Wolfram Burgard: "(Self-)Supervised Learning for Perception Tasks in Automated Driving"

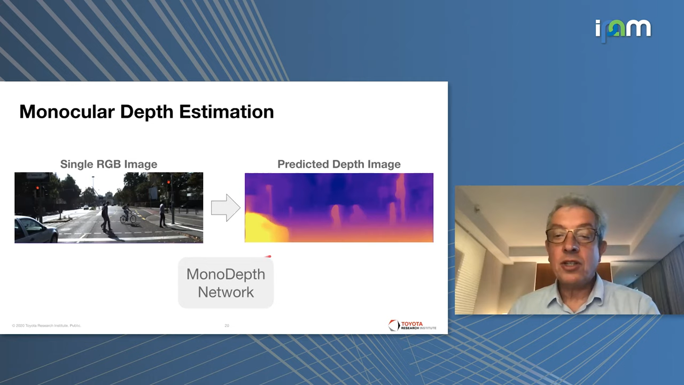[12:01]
And the idea of this work is to use that what we call a monodepth network that basically takes an arbitrary image and tells for every pixel how far this is away from the camera.
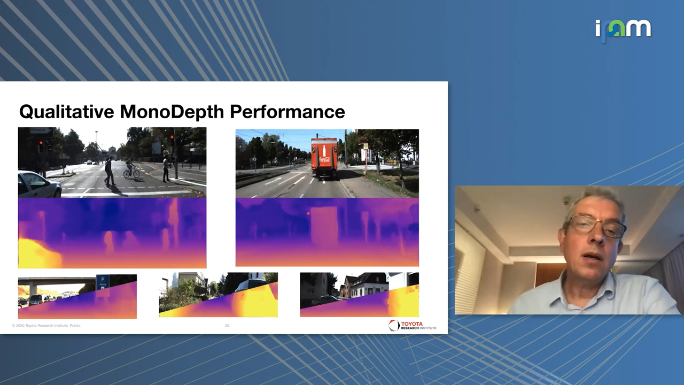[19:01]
the back surface of the truck with a LIDAR, then you can just sample individual pixels in there and ask, like, how accurate are those pixels in the images? Okay. Thank you. Yeah. So, what I can show you here, for example, is it also can...
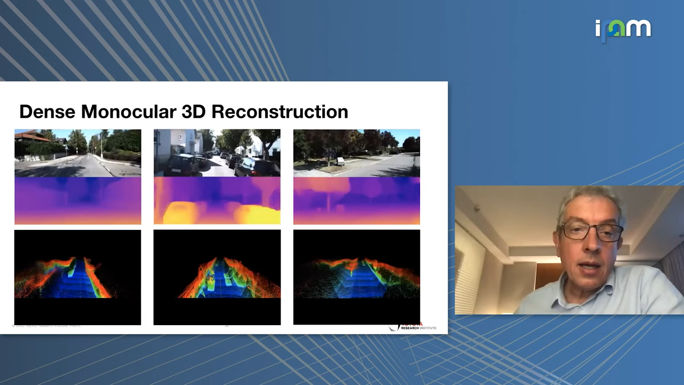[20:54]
And there's nothing else but, like, just projecting the corresponding LIDAR scans into the image. So, what I showed you is basically an approach to do this from, like,
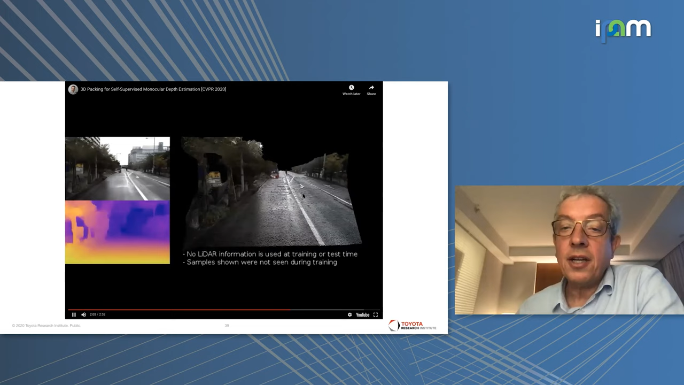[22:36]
you actually also see really challenging situations with water on the asphalt.
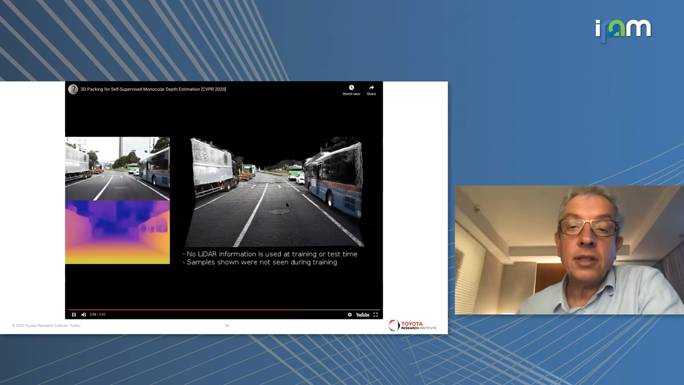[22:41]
So, it is actually partly really challenging and reflections
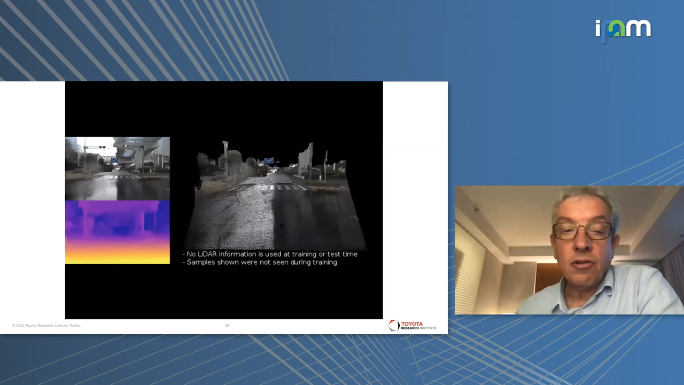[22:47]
and all kinds of severe computer vision problems.
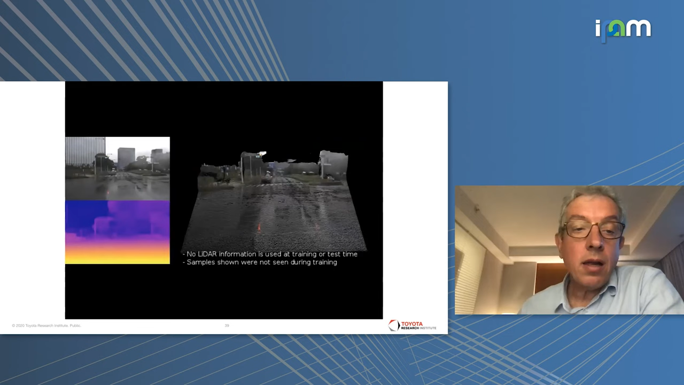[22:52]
So, on the chat, it says, is this data set agnostic?
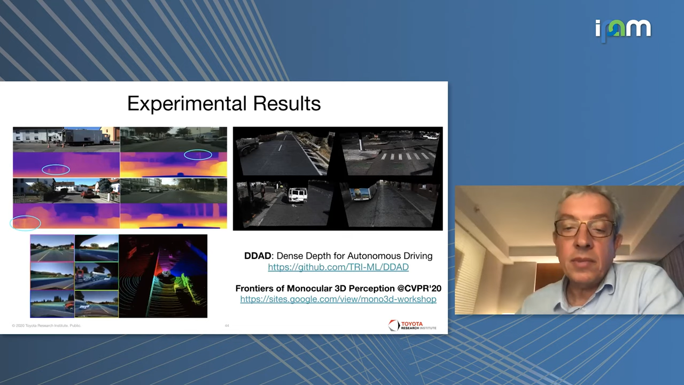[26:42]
So, we basically reconstructed 3D LIDAR from the surround view created by the six individual cameras. So, the next I want to talk about is real-time panoptic segmentation,
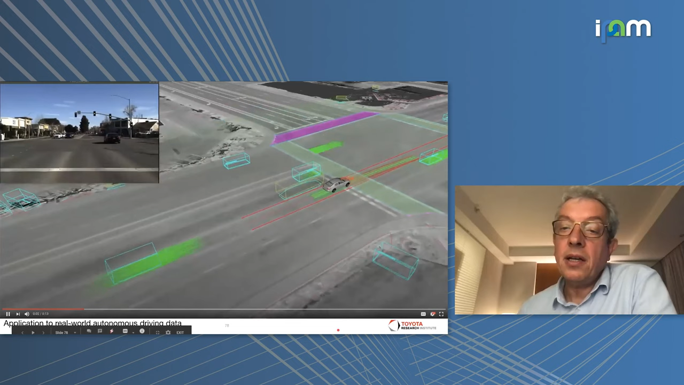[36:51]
So, here in green, that what you see are predictions where the objects are going to move.
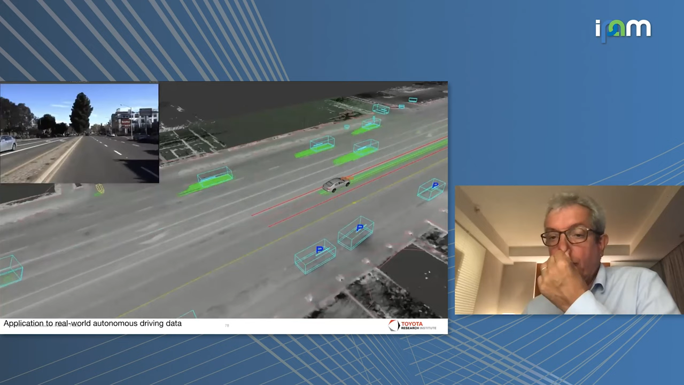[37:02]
So, I will run this again and ask to particularly look at the right-hand side, where at some point in time,
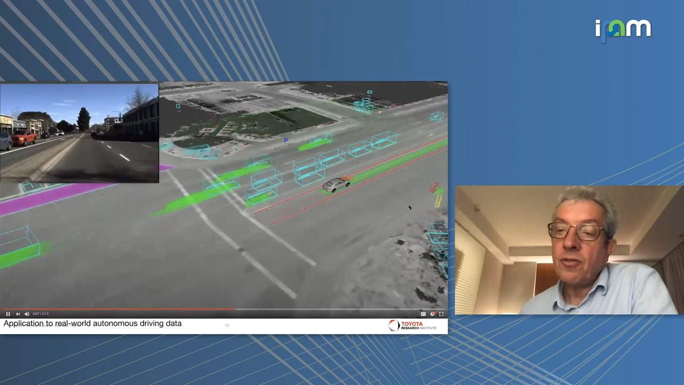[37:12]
there's a reddish frame there, which is basically a bicycle appears.
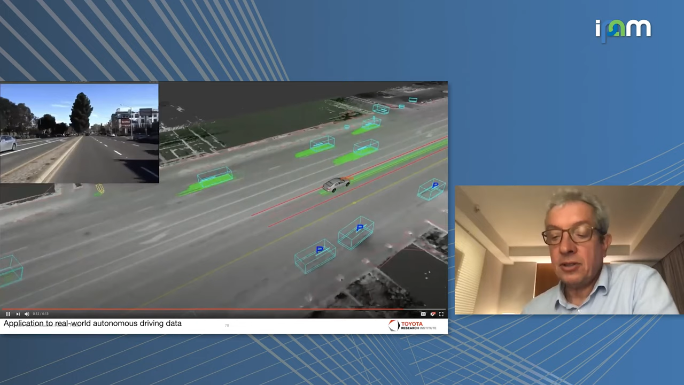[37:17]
From that, you can see that we are even able to actually nicely track even more rare objects.